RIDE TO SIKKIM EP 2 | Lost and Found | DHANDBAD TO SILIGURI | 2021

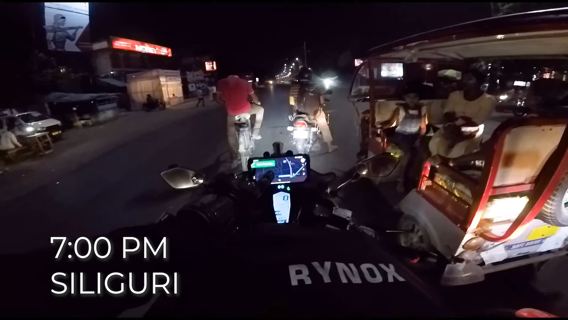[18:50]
So we are finally in Siliguri, yahan se humko right turn lena hai, then we will reach the hotel finally.
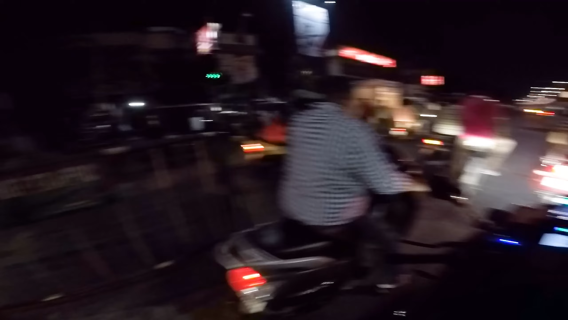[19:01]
Abhi baj rahe hain 7:03, around hum log chalate hain gaadi 10 to 11 hours ke liye. And officially more than 500 kilometers, more 2.8 kilometers to go.
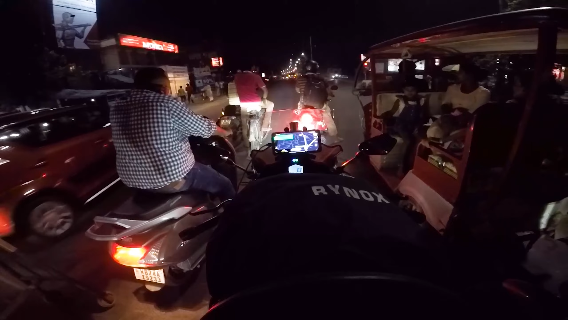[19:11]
Anyways, it's green now, let's go.